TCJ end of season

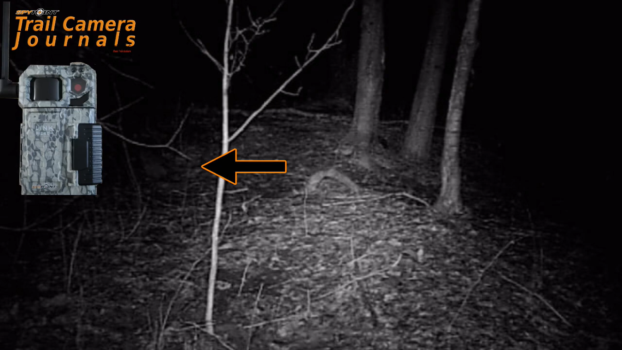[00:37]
My bobcat was one of the coolest animals I got on picture to date. I just wish I had gotten him a little bit more on video because that would just been really neat to see how he moves. But so far, what a great animal to see on camera.
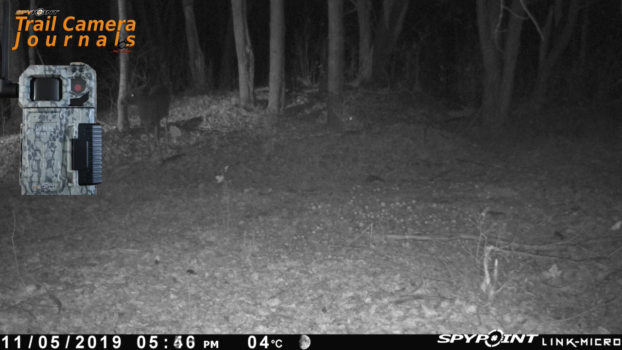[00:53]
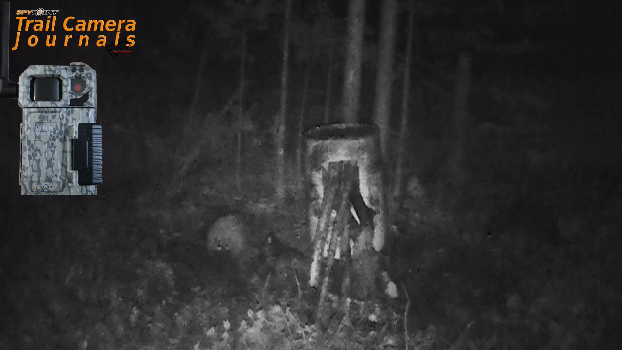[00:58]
I've heard people say that a bear sight's activity can literally change with the wind.
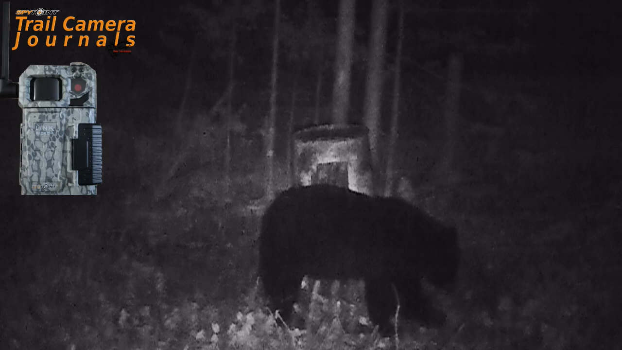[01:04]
All fall, I was wondering if my one small bear was all I would see.
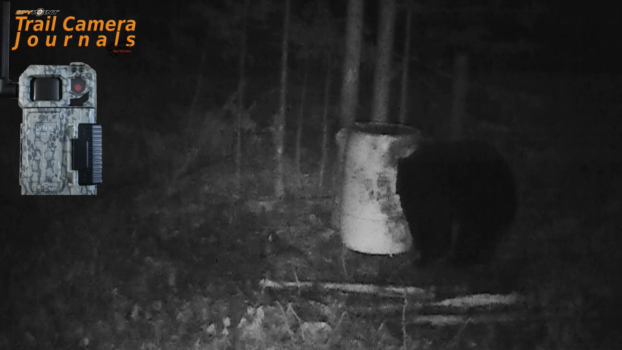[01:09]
Well, when I went to close down the site and pick up everything,
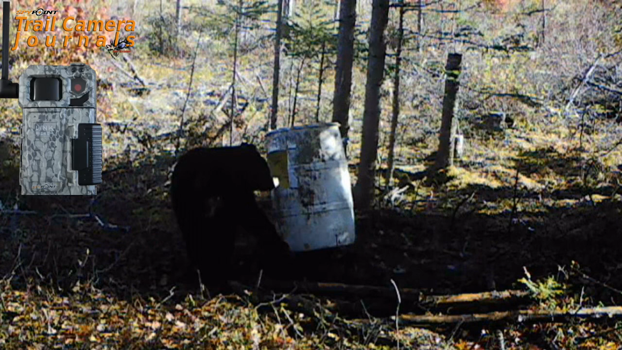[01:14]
did I ever get a big surprise that made me regret not hunting the last few weeks of bear season. I didn't bother hunting my site all fall, even though I kept baiting it.
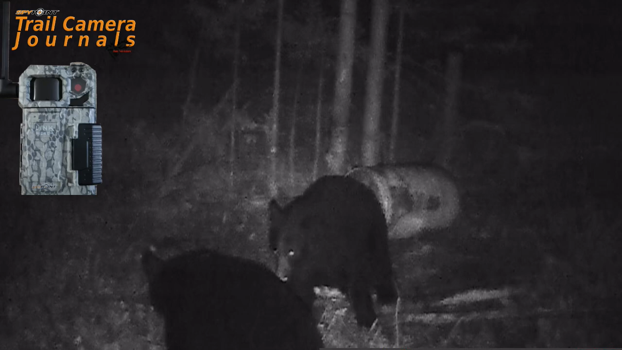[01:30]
So, when I get a picture, a video of two bears, good size, good looking bears, well, that really got the blood boiling. I didn't hunt this site for the sole reason that I only had the one small bear. But now, look at these two majestic animals. This is fantastic. I think one of them is the small one. That one on the right, I think, was the smaller one. He's gotten a lot bigger. This is really great. To top it all off, we get great daytime images too.